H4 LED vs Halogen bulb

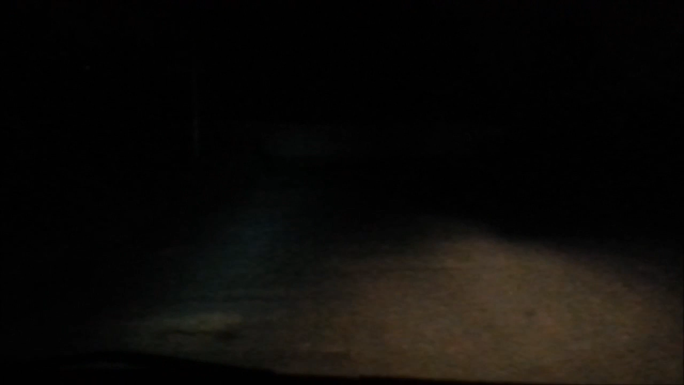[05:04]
As you can see on the right you see the halogen lamp which is a normal 60 watt halogen from the original car fitting. On the left you see the LED bulb. It's hardly giving you any light and I think the 6 watt LED is just not powerful enough to light up the road as much as your you know regular halogen. So I think you know the best thing to do is to get a much more powerful LED before you actually make a decision to actually change over.